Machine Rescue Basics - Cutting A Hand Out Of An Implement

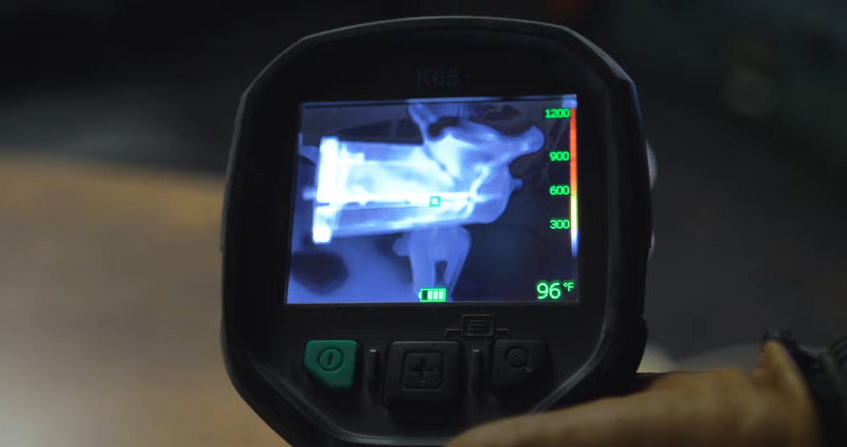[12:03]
On screen: spot 96°F
Monitor the temperatures with a thermal camera if you have the luxury enough to have one of those that you can monitor.